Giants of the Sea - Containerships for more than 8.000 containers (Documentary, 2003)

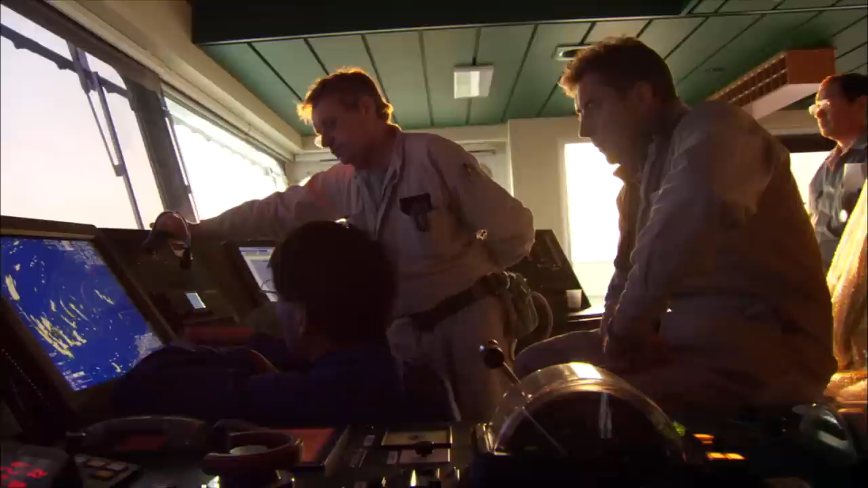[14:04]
On the bridge, the radar system is demonstrated to the client's technicians.